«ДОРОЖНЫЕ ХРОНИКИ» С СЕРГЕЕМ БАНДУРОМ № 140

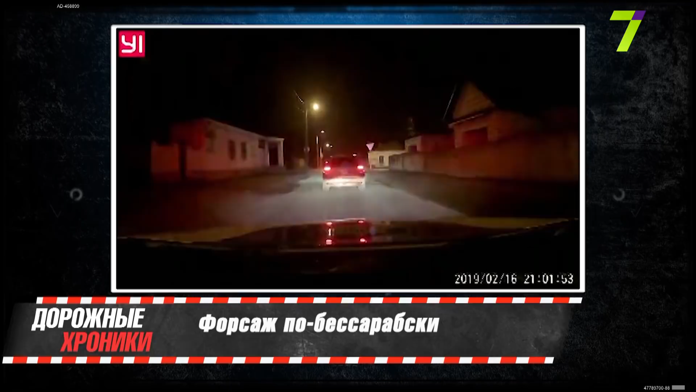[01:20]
форсаж по-бессарабски или как копы по измаилу гражданина сашиана элитно внедорожники гоняли ночью в субботу 16 февраля сотрудники